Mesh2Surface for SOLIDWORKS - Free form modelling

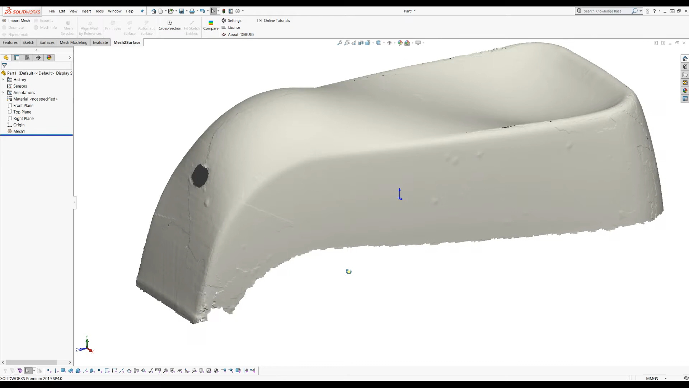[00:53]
Also the quality of the scan is not good. There are holes here. The edges are not well defined. So you can do this in your processing package but you can also do reverse engineering here. Now the problem is that running auto surfacing on this mesh is not a great tool and you will not get the good results.
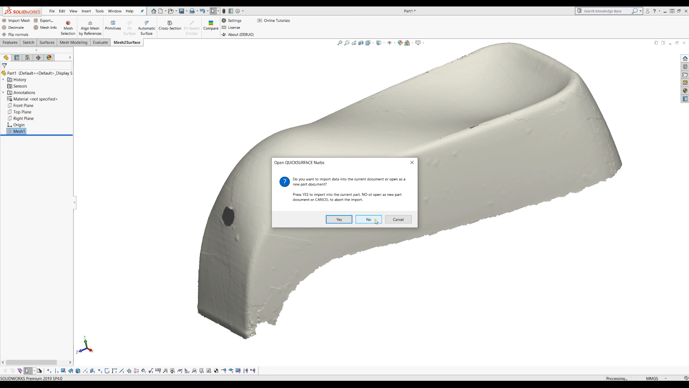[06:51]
if you press no it will open the file into a new SolidWorks path. In this example I will just press yes because I want to put it in this current